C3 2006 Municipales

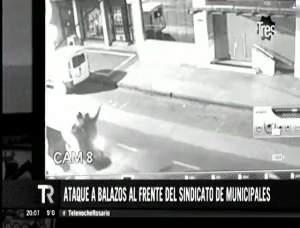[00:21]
Esto quedó registrado en una cámara que está enfrente del sindicato, entre Ríos 12, 42. Pasan, aminoran la marcha. ¿A qué hora eso? Esto fue a la madrugada, cerca de la una de la mañana, más o menos.